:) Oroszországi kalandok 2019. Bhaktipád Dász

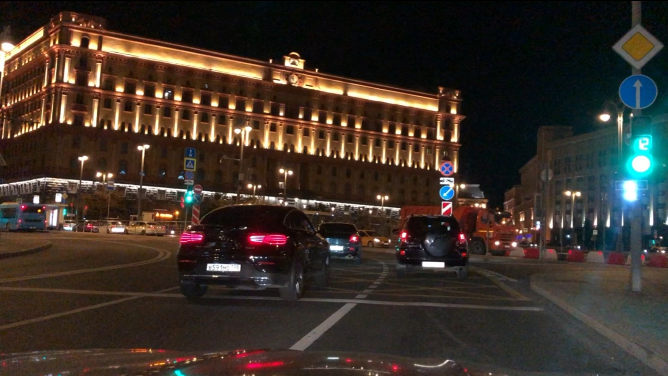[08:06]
És ez egy híres épület Moszkvába, az FSB, most úgy hívják, KGB-t hívták régen. A hoteltől, ahol lent Srila Prabhupád, 800-700 méter.